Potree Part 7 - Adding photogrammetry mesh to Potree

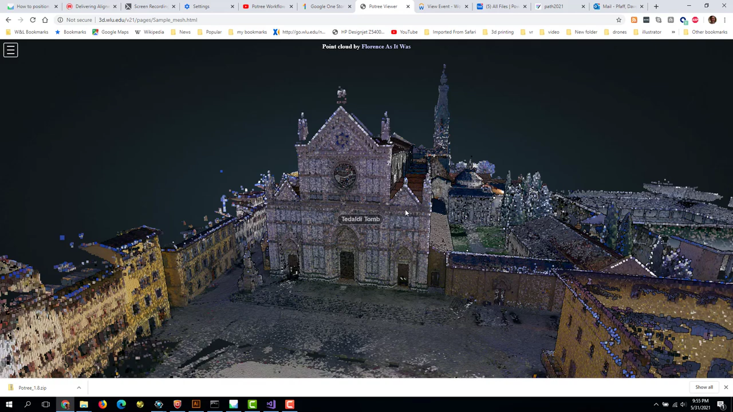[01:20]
And in there, there is one
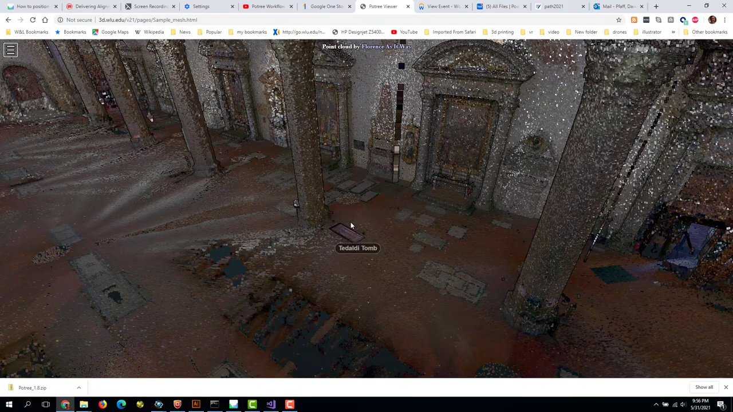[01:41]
If we look down here on the floor, this is a 3D model of a tomb that we made.
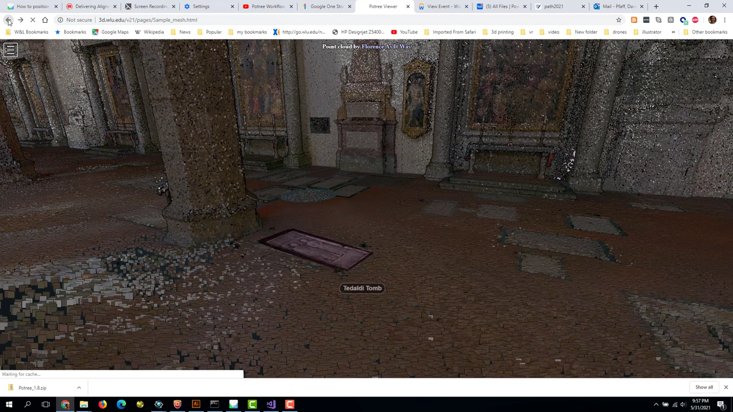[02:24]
When we do the Potree installation, it comes along with a bunch of examples. And this is how we learn how to do different things in Potree. So if I go back to the root of V21, you can see there's an examples file.
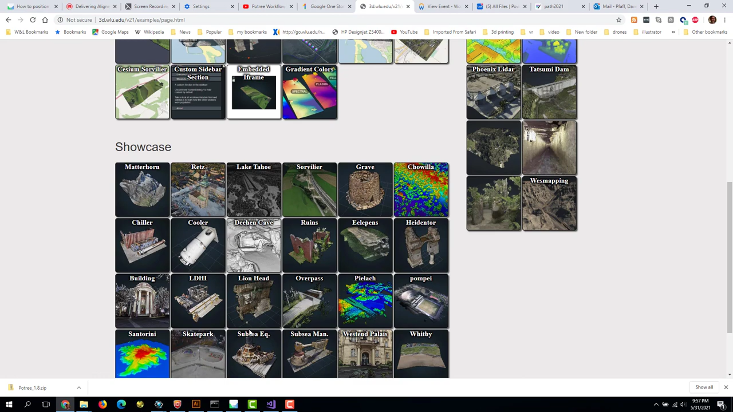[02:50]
This program does a lot of different things. And what we're going to do right now is meshes.
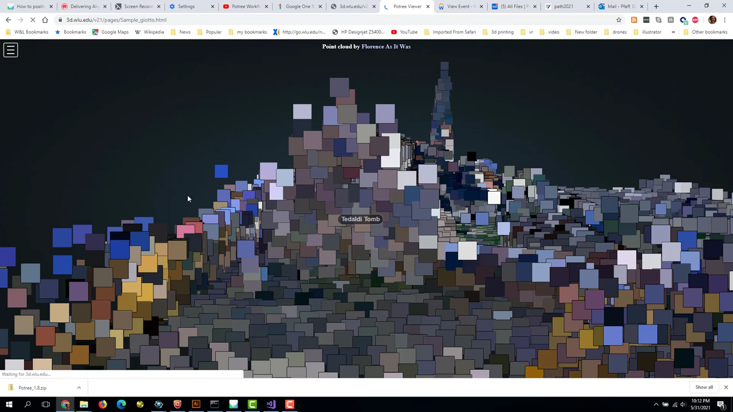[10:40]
Now this annotation here will lead me directly
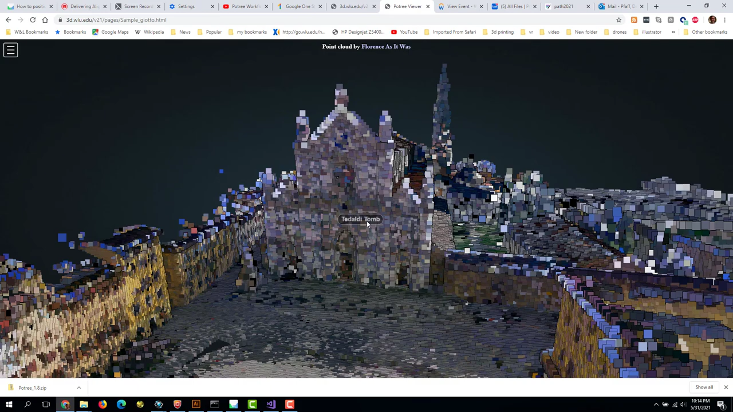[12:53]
And I'm going to click this Tedaldi tomb link to jump
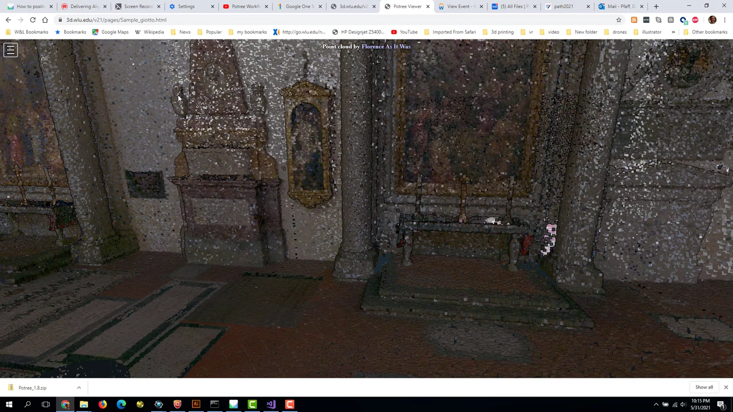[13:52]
Let's say we want to put it right over here on this table. There's a table here. I'm going to change the appearance of this a little bit. Okay. So if we want to put that on this table over here, where my mouse is, we need to know where that is. And there's a nice method of doing that in Potree. There's this measurement group here, and one of the measurements is a point.
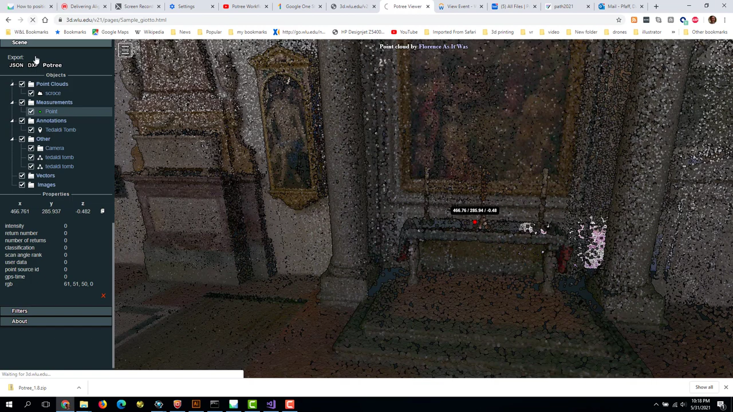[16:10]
I'm going to refresh. I click totality tune.
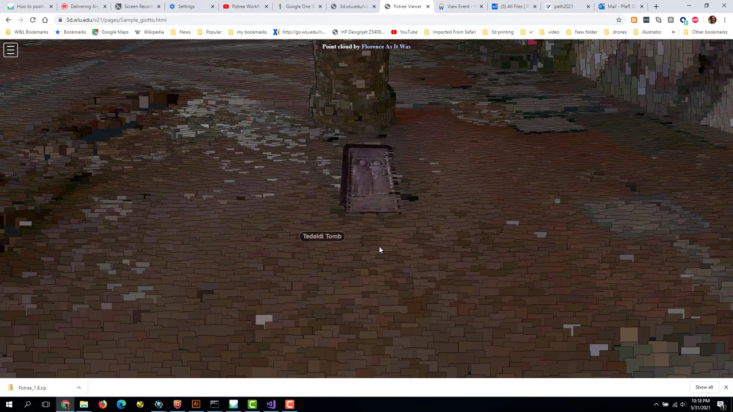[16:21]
I'm going to rotate around, and there it is.
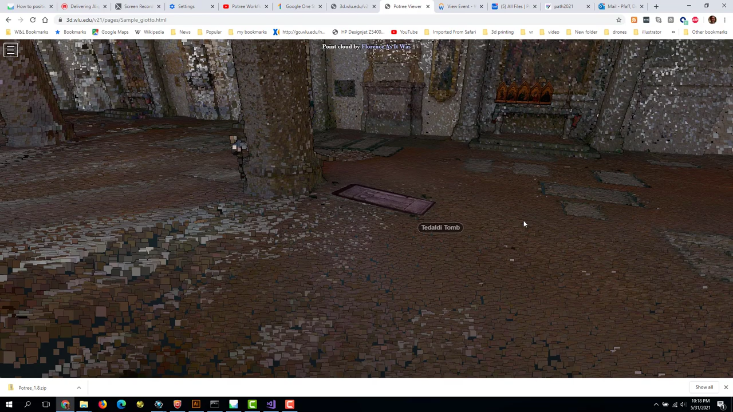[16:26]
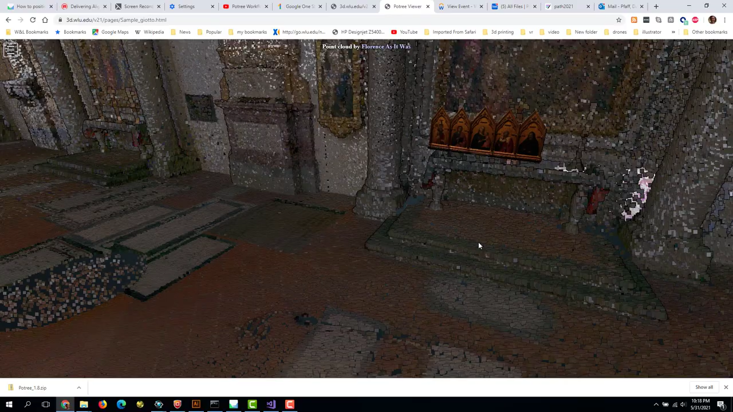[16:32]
So now it's sitting on the table more or less, and it's generally in the right orientation.
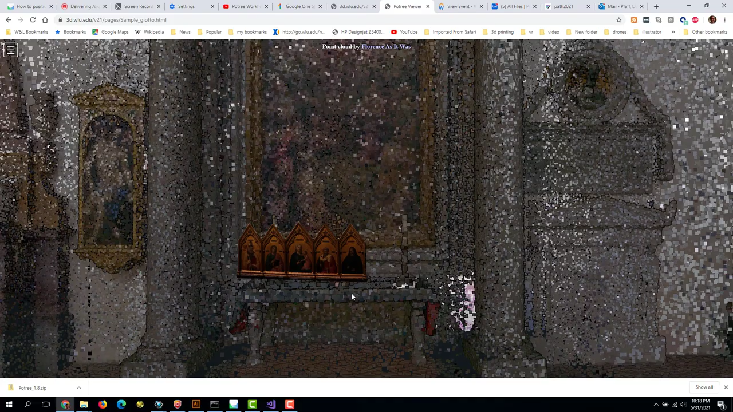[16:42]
You can see that the one thing that we were careful to orient the model so that it is square with world coordinates.
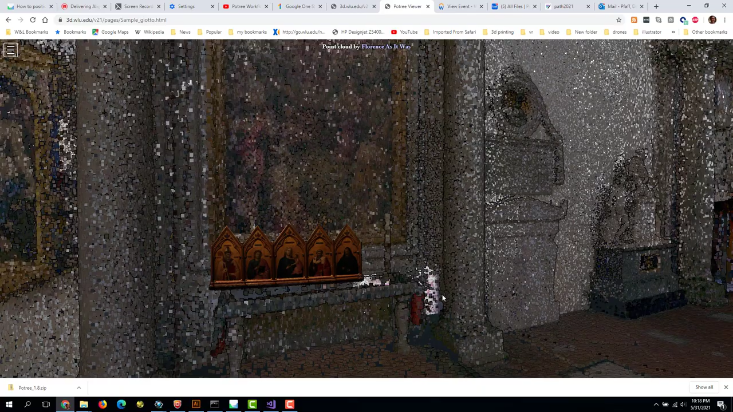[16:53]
But what we haven't done in this particular model is squared the church. So the church is actually not
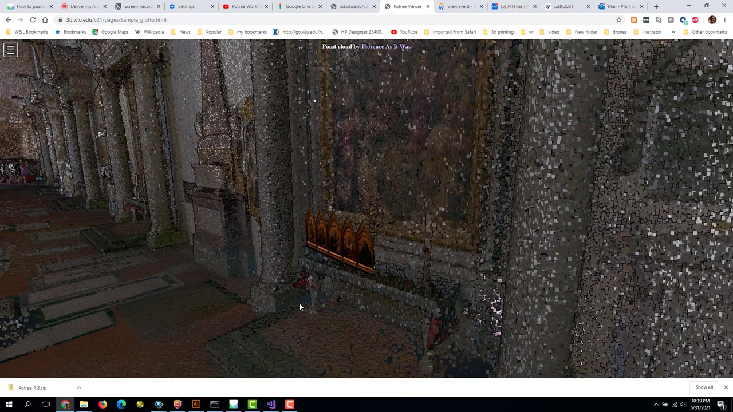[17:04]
not exactly square to the dimensions, but it's so much easier now that we've done the work of putting the zero point on this, because now all we have to do is tweak
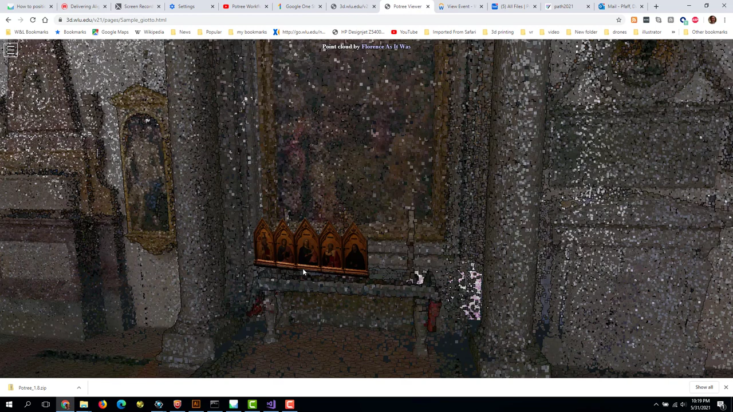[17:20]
the orientation in one about the Z just a little bit, and then move its position, and it will and it'll be right where we need it to be. So what's next? We have to make it a little lighter. It's still super dark, the lighting comes from 3.js,
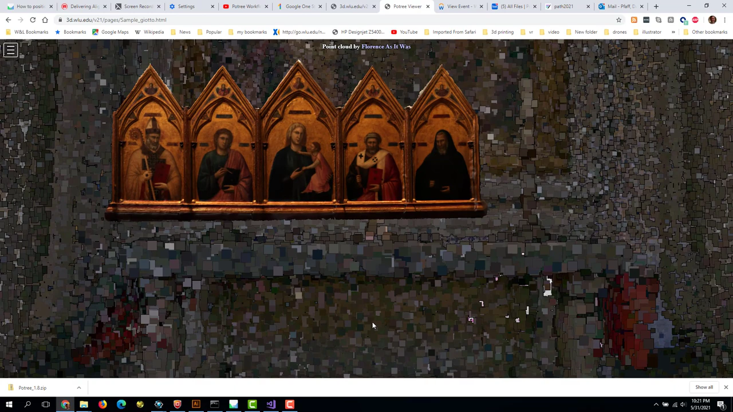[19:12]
And see, we got it pretty close.
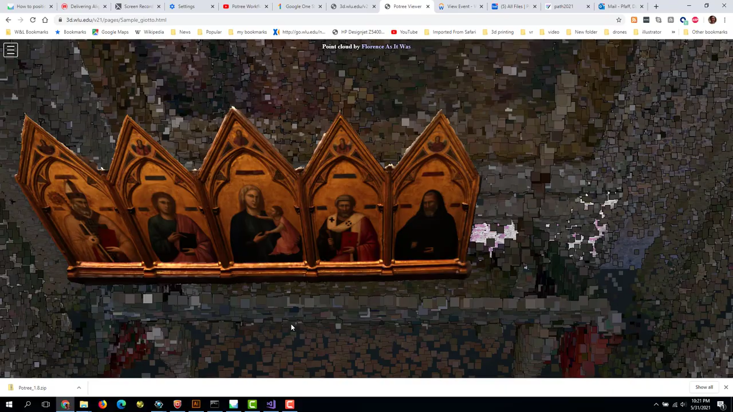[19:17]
So now it's sort of sitting on that table.
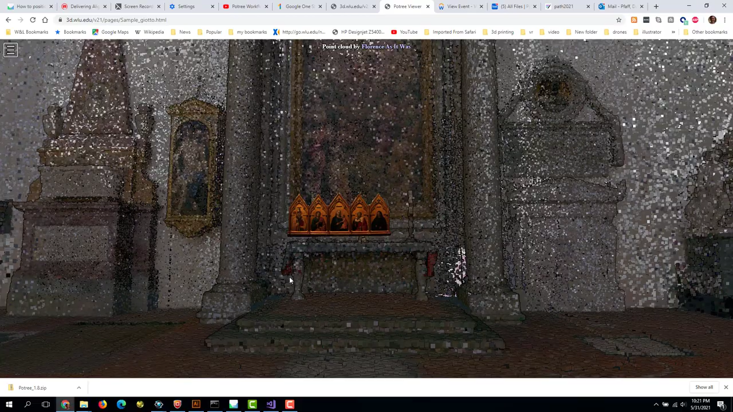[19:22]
And it's a little bit brighter.